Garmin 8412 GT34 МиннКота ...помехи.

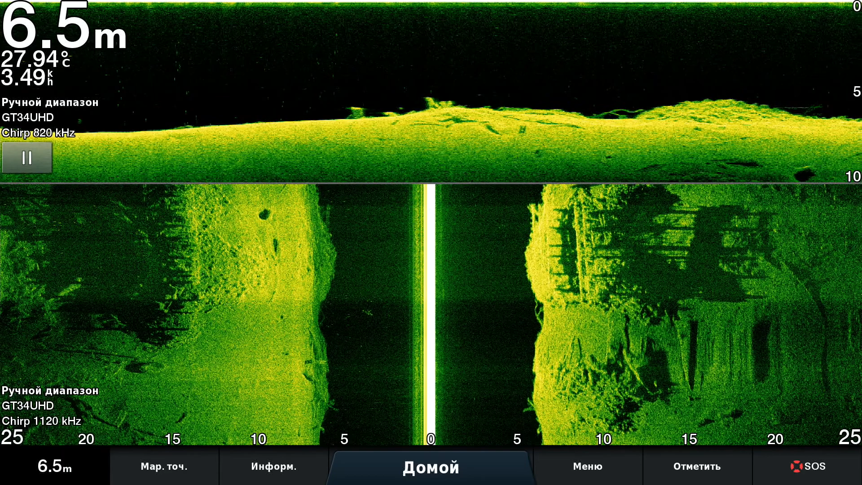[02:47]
On screen: depth 6.5 m, water 27.94°C
конечно, мне не очень радует, вечно только много чего-то нарисовано, начинается меняться меропись изображения, и это как бы арминовская фишка такая вот, непонятно, откуда она берется, причем, с любым датчиком, у нее все на свете, вот, ладно, пока я тут трендю, вот, пожалуйста, вам рыба, вот она, ну, ее и так видно, и так видно,
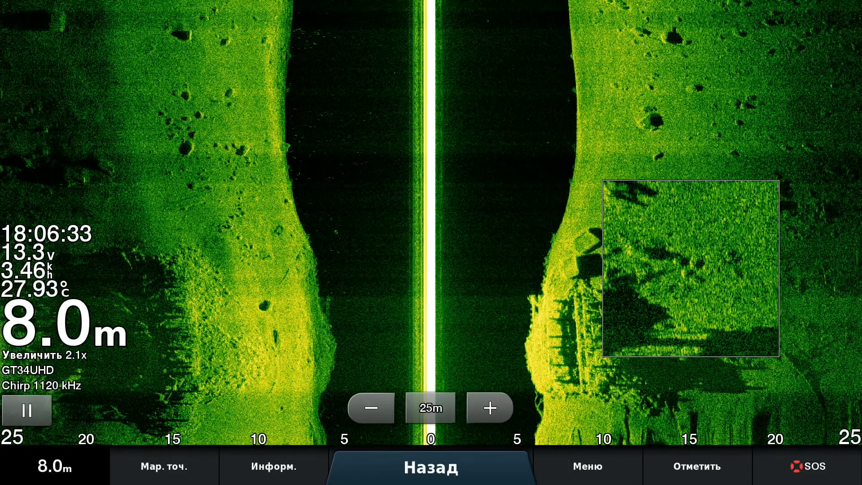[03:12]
On screen: depth 8.0 m, water 27.93°C
замечательно, и тут ее видно, и здесь ее видно, вот, там, где есть рыба, даже между камнями, вот, вот, и даже на данном скане, наверное, чего-то там, может быть, видно, вот, да, на подъемы там немножко есть, помехи под мостом, конечно, конкретные, тут, ну, что я вам не сделаю, лучше бы высоковольтные линии, там, и трамваи, и паровозы,
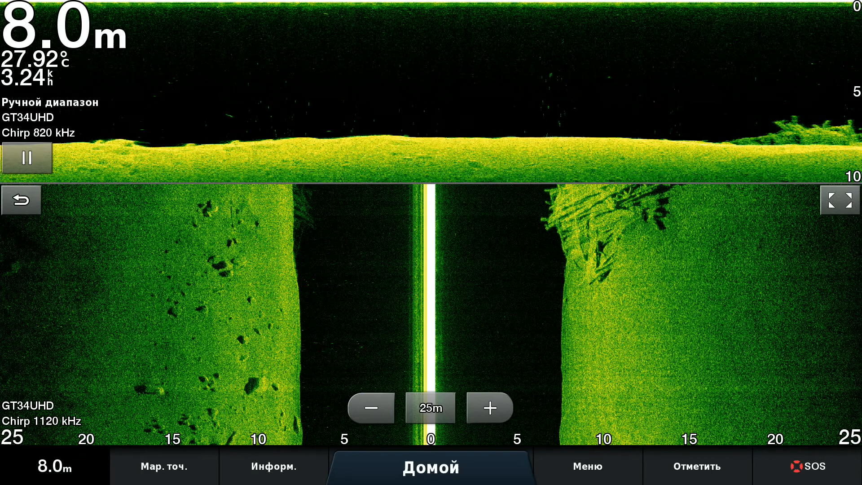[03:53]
On screen: depth 8.0 m, water 27.92°C
тепловозы, что хочешь, поэтому надо валить подальше, вот, еще вот эта структура, как всегда у меня вырисовывается, вот, ну,
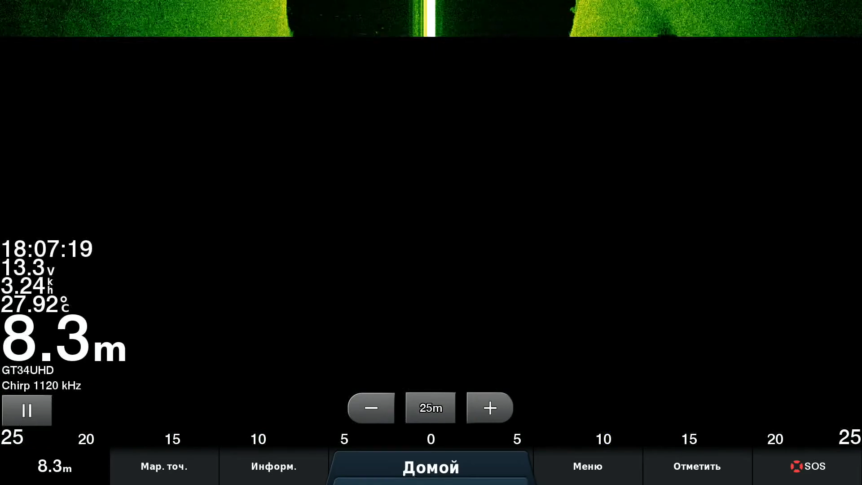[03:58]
On screen: depth 8.3 m, water 27.92°C
сегодня вот мы тут еще тренируемся на этой палитре, но я думаю, что есть глубокий смысл, еще что-нибудь попробовать другое, правильно, привет, мы чешим, вот, паровоз, я покажу, пра, вот, и одна рыбка стоит, одна, это точно не мне,
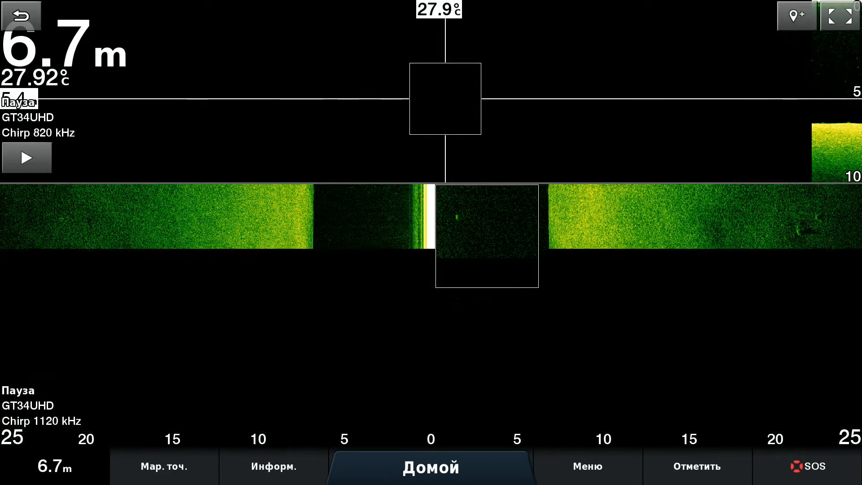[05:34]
On screen: depth 6.7 m
какого-то, пластика, или кориа, да, оно, барынь, так, что бы ты, здоровая была, о, смотрите, какая, вот, тет-тери-трет-ти-тя, ага, вот, еще бы, наверное, скорость чуть-чуть побольше, можно, не мотануть сками, а вообще ничего, так, зачет, конечно, рыба, рыба, рыба, Вот
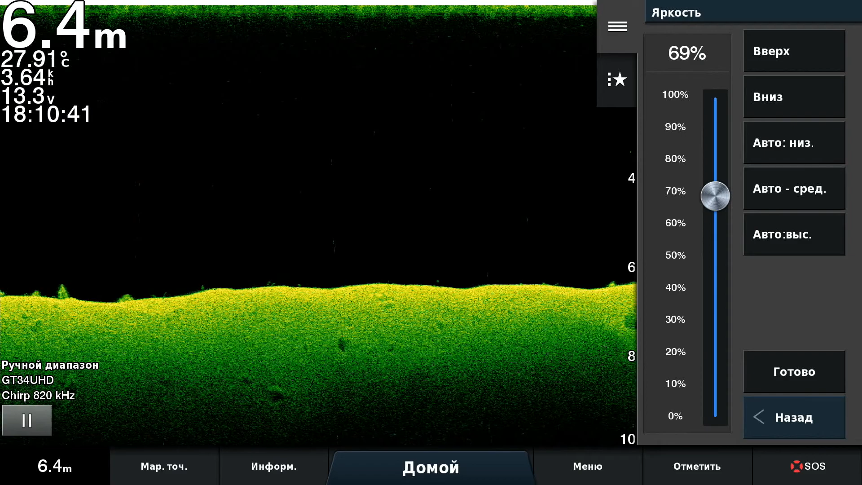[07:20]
On screen: depth 6.4 m, water 27.91°C
Вот и камушки есть И все Ну Кому-то там яркость не греет Можно сделать и совсем вот так вот Но хочется, чтобы оно все-таки было поярче Потому что это такая палитра Ну ладно Мы сейчас
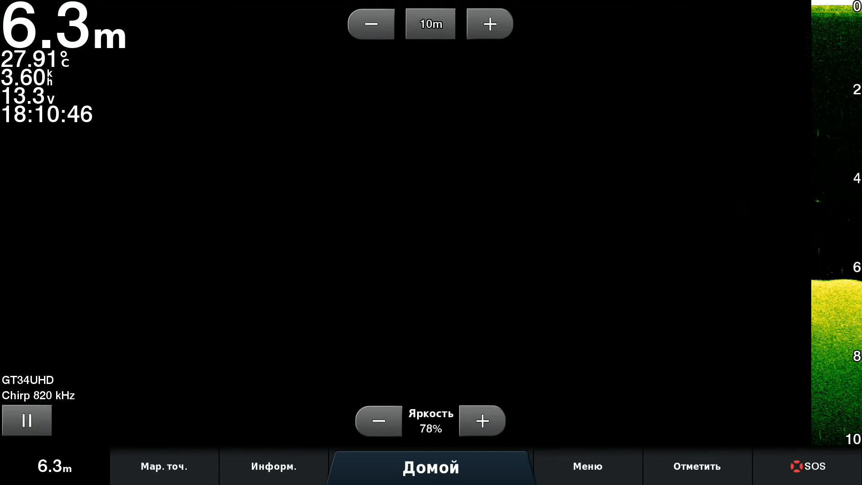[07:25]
On screen: depth 6.3 m, water 27.91°C
Уже Тут завяжем с этим делом Вот
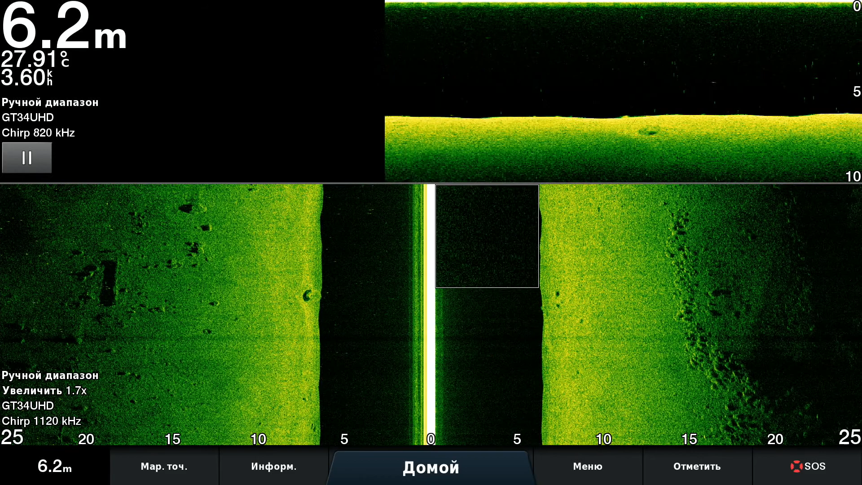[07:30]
On screen: depth 6.2 m, water 27.91°C
Небольшая гряда Тут справа такая симпатявая Как оказалось Денег нет Как оказалось Вот Все-таки небольшие вот слева какие-то помехи есть Вот С этим мы тоже можем поразбираться Потому что у меня в гармине включено